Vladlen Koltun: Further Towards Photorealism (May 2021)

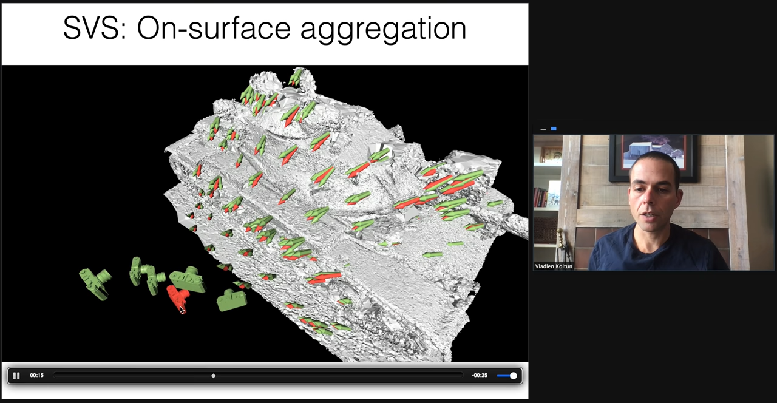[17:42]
Now, from this information, we need to produce feature vectors to pass on to a target view. The target view is depicted here in red. That is going to change at test time. Every frame as the camera moves, it's going to be a different set of views. No problem at all. This target view is red.
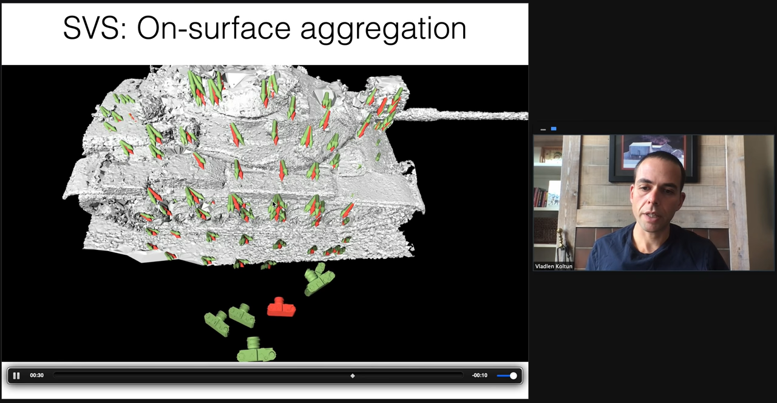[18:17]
At every point in this scene that has a red vector, we have some input feature vectors along these green arrows, and we need to produce an output feature vector along the red arrows. We train a differentiable deep set network to do this.
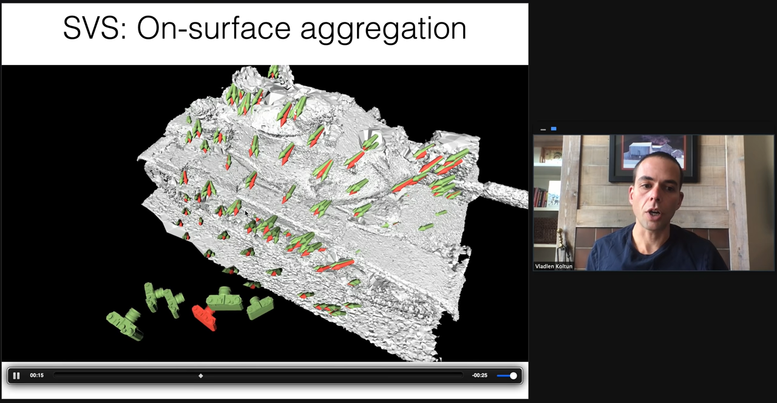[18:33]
This is essentially a set processing problem, because there is no ordering among the green vectors.
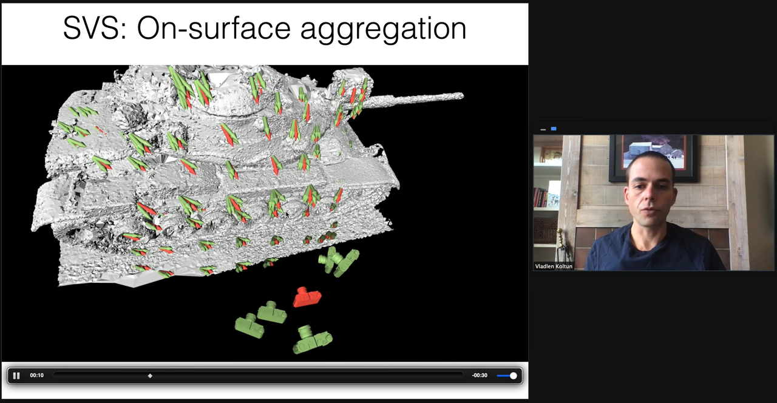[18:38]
There is no first or second or third. It's just a lump of vectors that carry feature
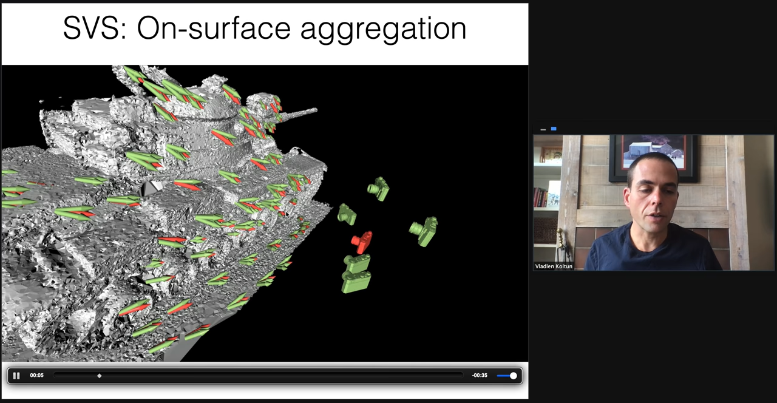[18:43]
features along them.
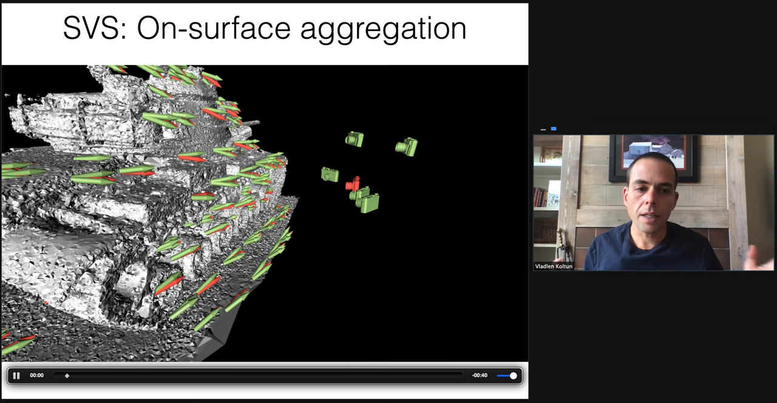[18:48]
And the number of vectors can be different. The number of green vectors at some points can be 2,
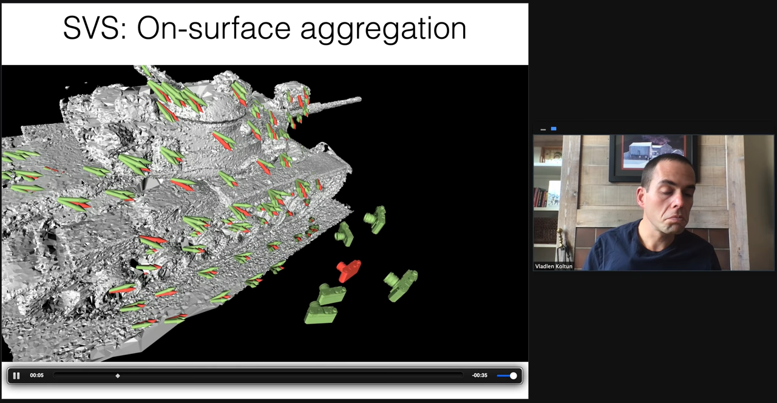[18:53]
some points 3, 4, 10, 15. No problem.
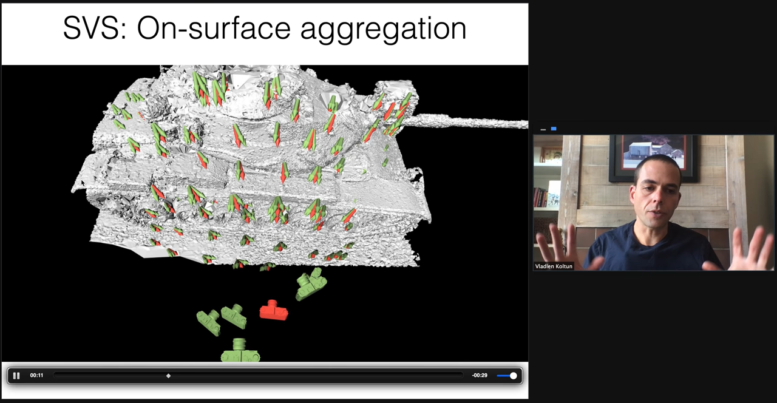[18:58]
We have a differentiable deep set model that given a set of input green vectors and a target red vector, it will produce a feature vector that corresponds to the target red vector.